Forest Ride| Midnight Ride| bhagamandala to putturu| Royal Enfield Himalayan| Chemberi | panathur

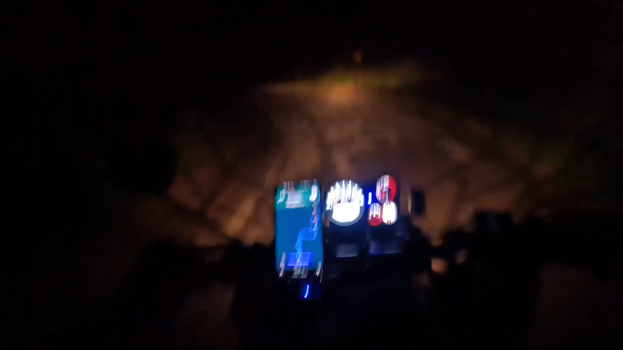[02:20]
ನೋಡಿ, ಇಲ್ಲಿ ವಾಟರ್ಫಾಲ್ಸ್ ಹರಿತಾ ಇರುತ್ತೆ, ಸೌಂಡ್ ಕೇಳಿಸ್ಕೊಳ್ಳಿ.
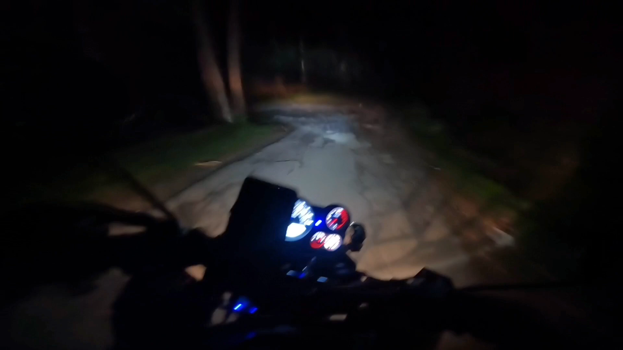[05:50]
ಇದೇ ಗುರು, ನಾನು ಹೇಳಿದ್ನಲ್ಲ ಒಂದು ಪೆಟ್ಟಿಗೆ ಅಂಗಡಿ ಇದೆ ಅಂತ. ಓಪನ್ ಇದೆಯಾ ಕ್ಲೋಸ್ ಇದೆಯಾ? ಯಾರೂ ಇಲ್ಲ, ಬರೀ ಲೈಟ್ ಆನ್ ಆಗಿದೆ ಅಷ್ಟೇ.
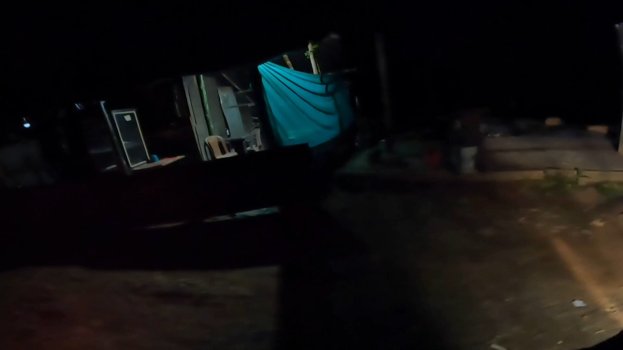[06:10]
ನನಗಿನ್ನೂ ನೆನಪಿದೆ, ಇಲ್ಲೇ ಬಂದು ಟೀ ಏನೋ ಕುಡಿದು ತಿನ್ಕೊಂಡು ಹೋಗಿದ್ದೆ ಏನೋ. ಇಡೀ ಫಾರೆಸ್ಟು
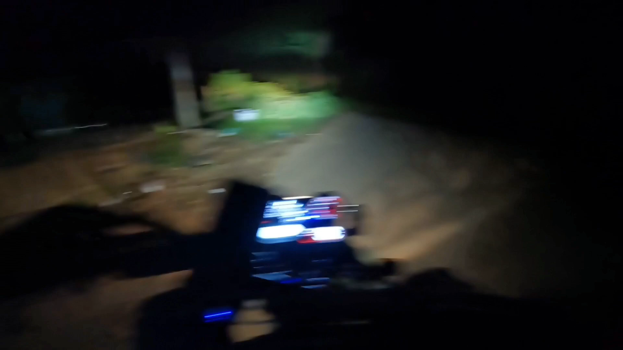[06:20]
ಈ ರೂಟಲ್ಲಿ ಇದೊಂದೇ ಅಂಗಡಿ ಇರೋದು, ಇದ್ದಿದ್ರೆ ಚೆನ್ನಾಗಿರೋದು. ಯಾರಾದರೂ ಯಾರು ಬರಲ್ವಲ್ಲ ಲೈಟ್ ಕಸ್ಟಮರ್ಸು, ಸೊ ಹಂಗಾಗಿ ಅವರು ಇರಲ್ಲ ಅನಿಸುತ್ತೆ.
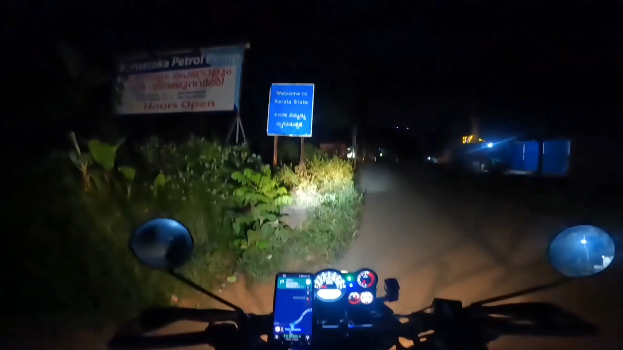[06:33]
ವೆಲ್ಕಮ್ ಟು ಕೇರಳ ಸ್ಟೇಟ್, ಕೇರಳ ನಿಮ್ಮನ್ನು ಸ್ವಾಗತಿಸುತ್ತಿದೆ.
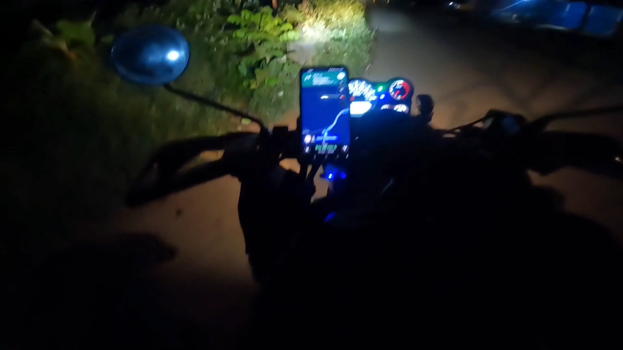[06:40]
ಕೇರಳಕ್ಕೆ ಬಂದ ನಾನು.